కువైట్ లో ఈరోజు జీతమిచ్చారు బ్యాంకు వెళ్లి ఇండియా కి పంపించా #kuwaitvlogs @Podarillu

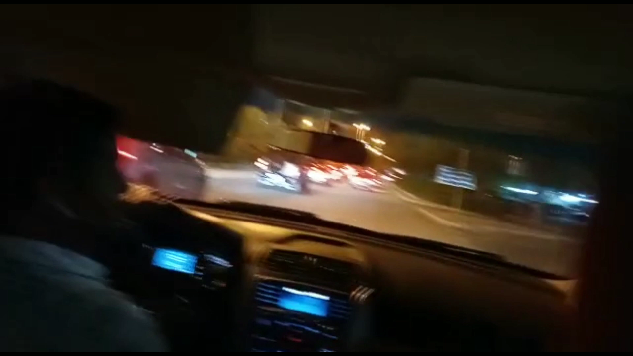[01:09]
చూడండి ఎదురయ్యేది, ఎదుర కార్లు ఇలా పోతున్నాయా. ఇది పెద్ద అంగడి, ఇక్కడే బ్యాంక్ ఉంటుంది.